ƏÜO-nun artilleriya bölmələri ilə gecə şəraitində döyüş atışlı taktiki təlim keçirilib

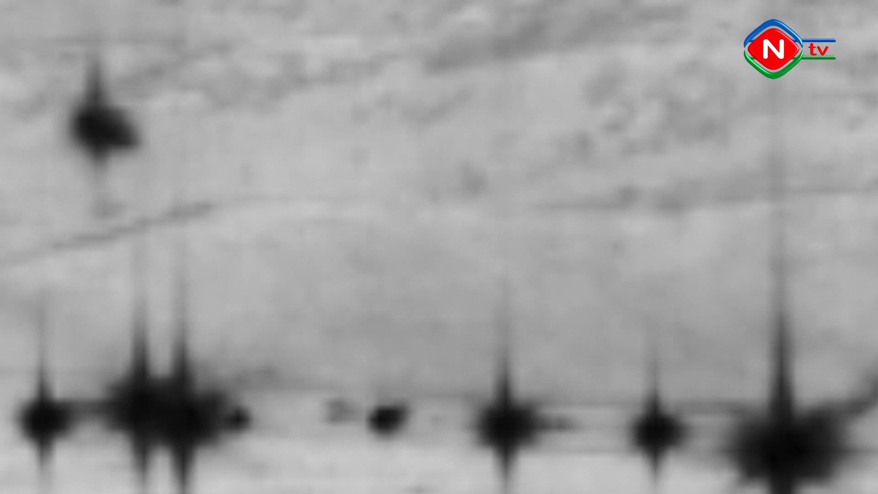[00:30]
Ateş mövqə rayonlarından işif təminəti ilə bərabər planlı və plandan kənar hədəflərə döyüş açıları icrə edilir.